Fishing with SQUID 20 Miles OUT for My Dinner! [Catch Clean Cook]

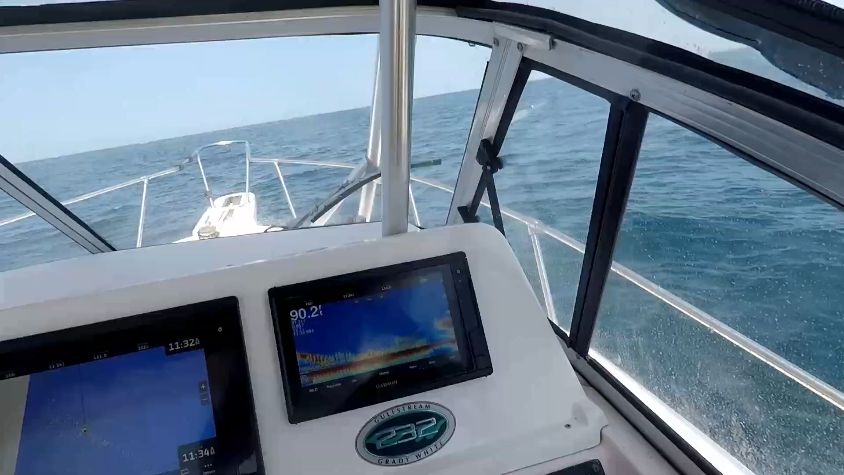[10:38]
Showing a lot of good marks on the depth finder.
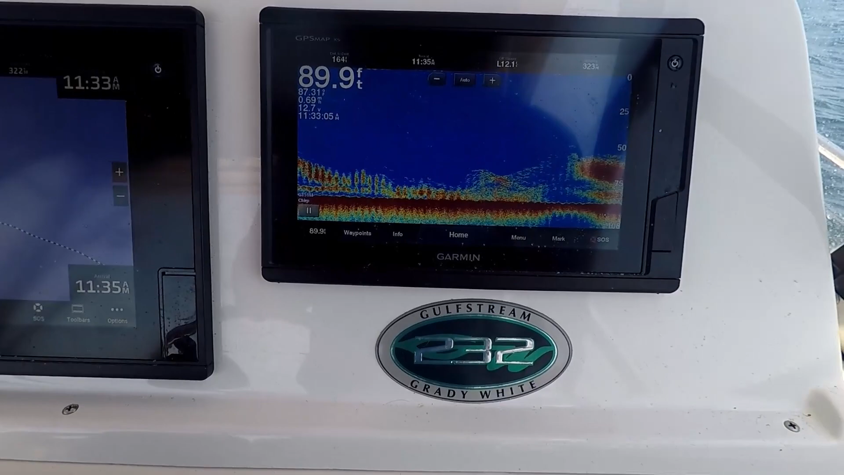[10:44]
On screen: depth 89.9 ft
None of those look really big, but you know, we're trying to get this 10th vermilion anyway, so you'd think there's got to be some vermilions mixed in all that somewhere.
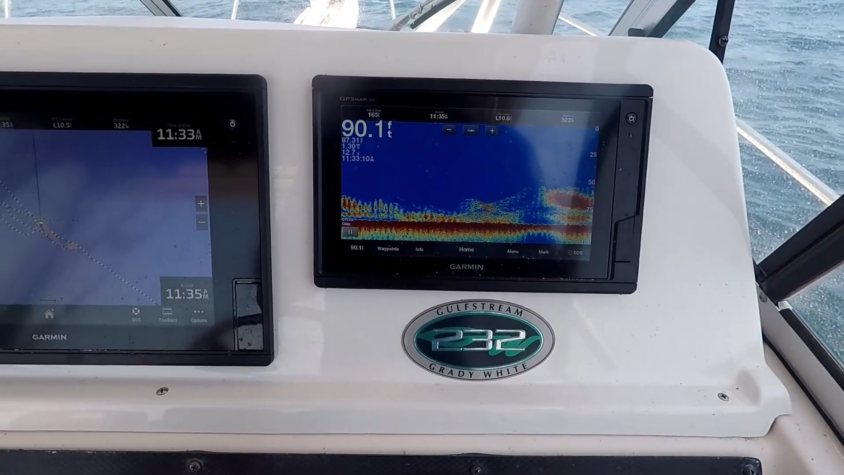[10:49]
Oh, here he is, y'all. No. All right.